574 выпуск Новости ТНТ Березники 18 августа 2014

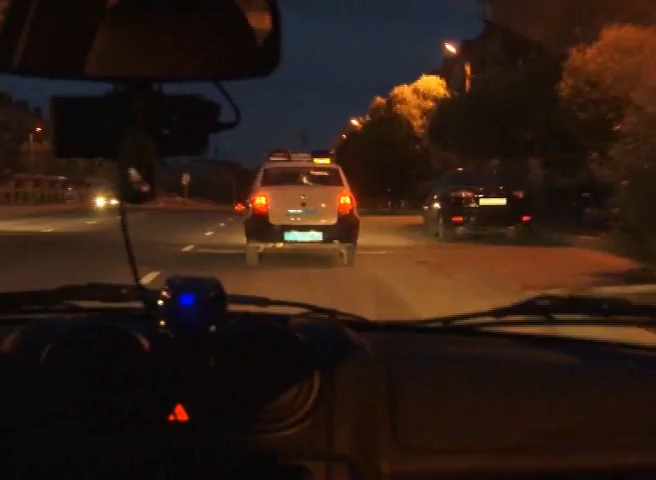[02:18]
И вот снова машина без номерных знаков. Водитель не сговорчив. Требования полицейских остановиться игнорирует.